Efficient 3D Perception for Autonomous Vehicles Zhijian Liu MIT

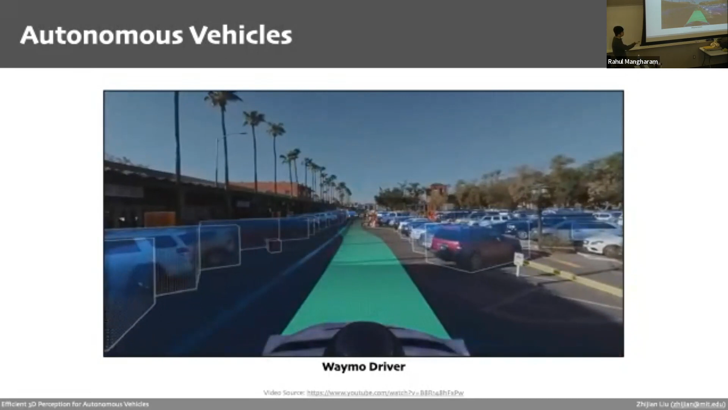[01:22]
For example, you can see like here, it has to pull over for incoming traffic. That's actually not as easy. So the question is how it works.
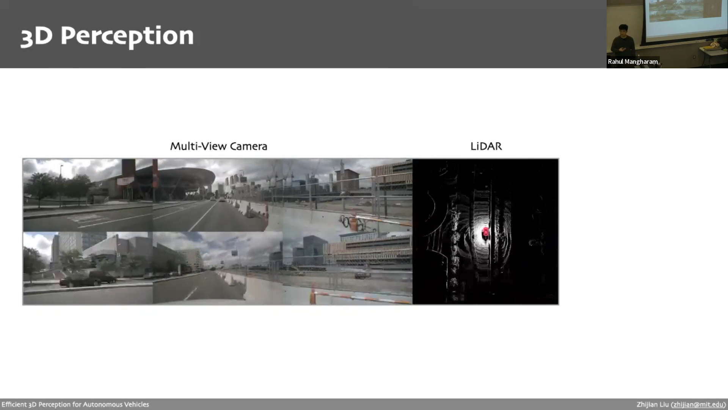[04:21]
So here I projected into the top-down bird-eye view for visualization purposes. So based on these inputs, the goal of the 3D perception is to understand the surrounding environment. For example, to do the 3D object detection to protect all the other objects in the scene, such as the cars, cars, pedestrians here.
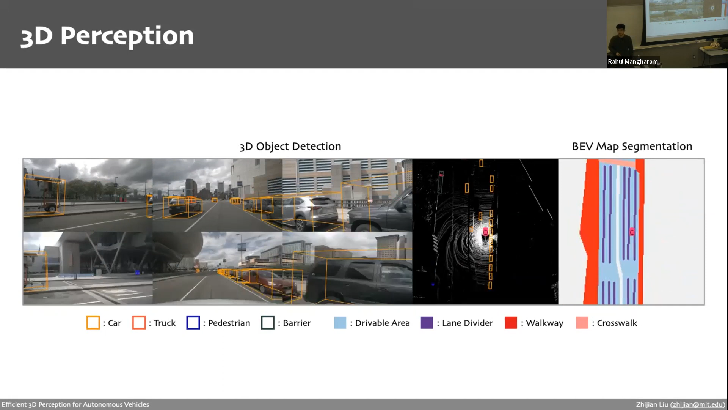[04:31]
So these detections have to happen in a 3D space because we care not only about these objects where they are in the 2D images. Also, we want to understand how far away are they from the eagle car. And in addition to detecting these dynamic objects, in some cases where we don't have the high-definition map, we also want to pause the semantic layout based on the perception data.
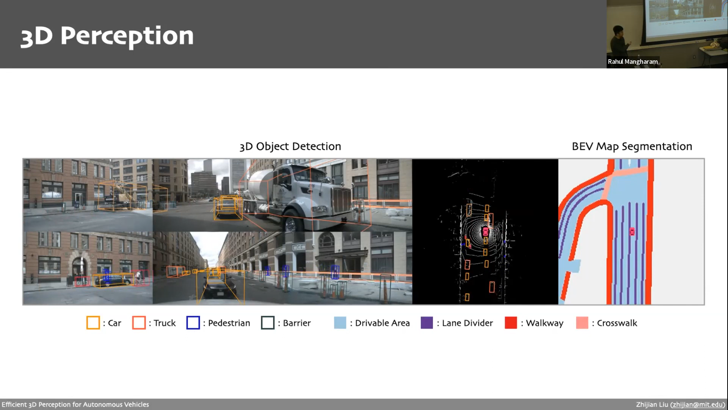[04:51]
So that's probably the map segmentation. So here we need to pause the dribble area, the link divider, and the other semantic causes as well.
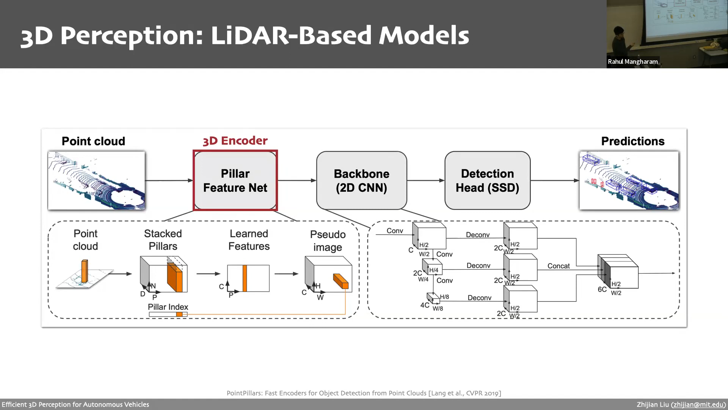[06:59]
For example, here they're using a multi-scale backbone and also using SSD as your detection path. So with the development of the deep learning and neural networks, we have actually observed a huge improvement in accuracy of the 3D perception model.
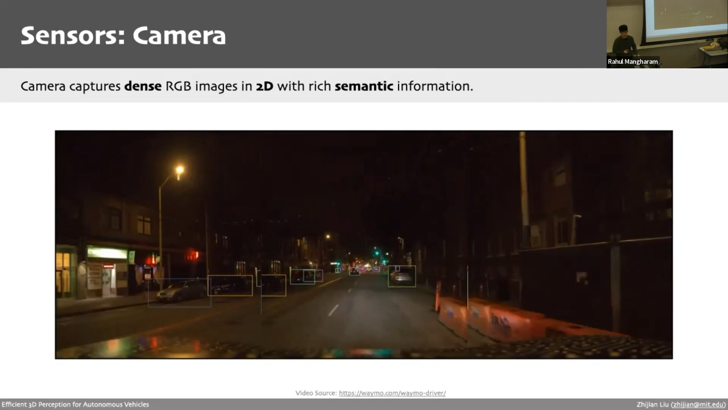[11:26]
LiDARs, on the other hand, capture data in the form of a sparse 3D point cloud, which essentially is a set of points, XYZ coordinates, and sometimes we also have some other features like intensities. So as the data is in 3D, the LiDARs can provide very accurate spatial information about the distance of each point to the Eagle Park, which can be crucial for the 3D detection task. And this type of sensor has also become more accessible in the past few years.
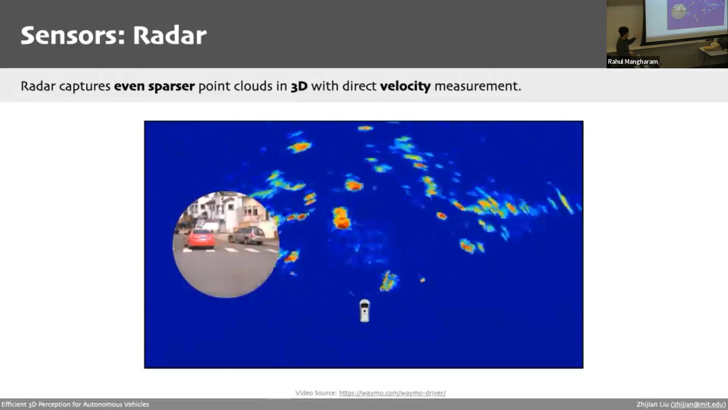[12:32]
The first one is the data collected is much sparser than the LiDAR data point cloud, and also it's much noisier. And also another thing is that the radar can directly measure the velocity of the other objects. That could be very useful if you are going to estimate the velocity of the other moving objects. So different sensors have distinct properties.
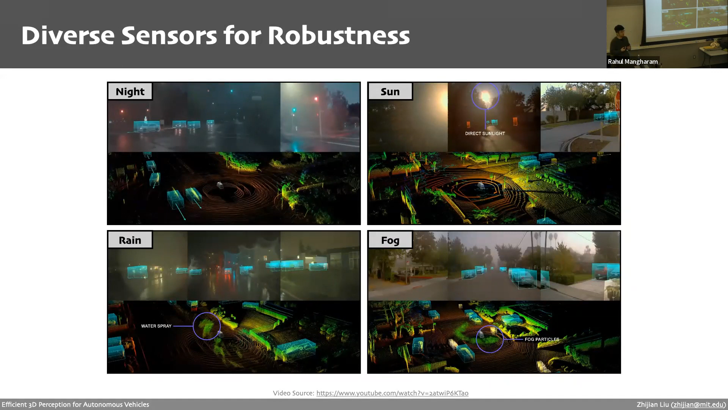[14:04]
Well, in these two cases, the Claremont sensors are kind of less affected and radar is actually very robust in different weather conditions. So therefore, fusing information from diverse sensors can help us avoid the single point failure from a single sensor and make the 3D perception system more robust. So one of the significant challenges in the sensor fusion is to view discrepancy.
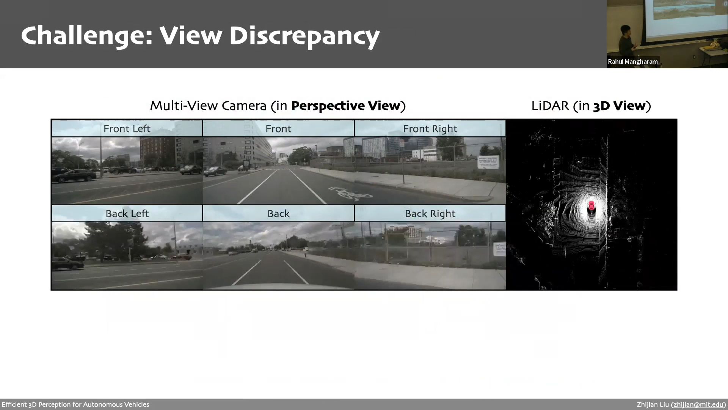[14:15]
So that means different sensory data are in a different format in a different space.
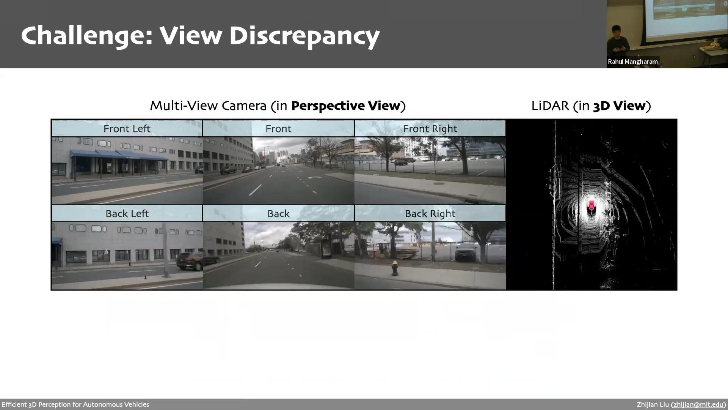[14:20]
So for example, here we have the camera data. So they are in a perspective view and we have the LiDAR data is in a 3D view.
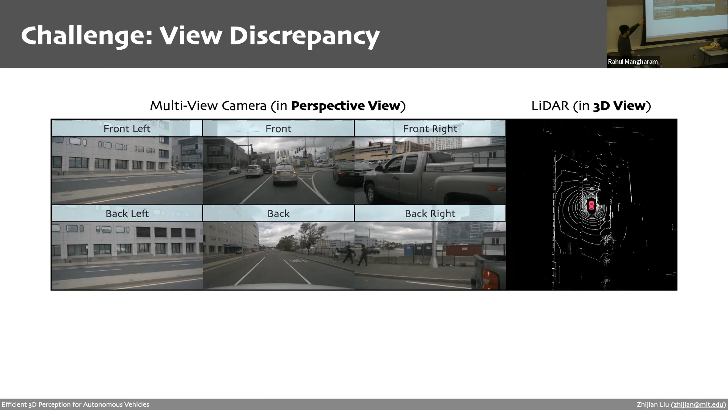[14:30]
And also you can see actually different camera data as they are having different orientations. So that means if you're considering the top left corner of each camera sensor, they are not actually corresponding to the same spatial location.